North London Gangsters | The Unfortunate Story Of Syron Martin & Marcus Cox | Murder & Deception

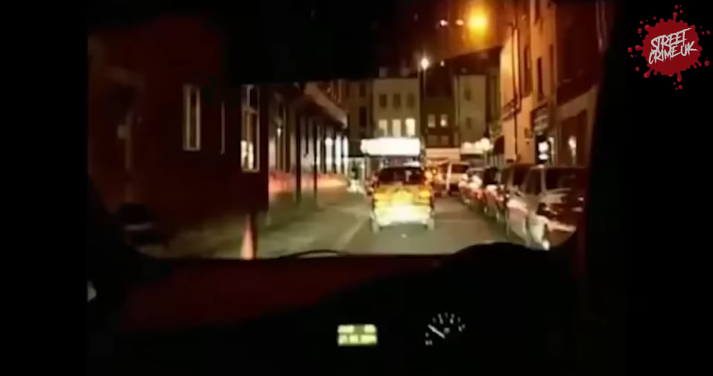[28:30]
We're moving up now towards, we're now heading towards the Walworth Road.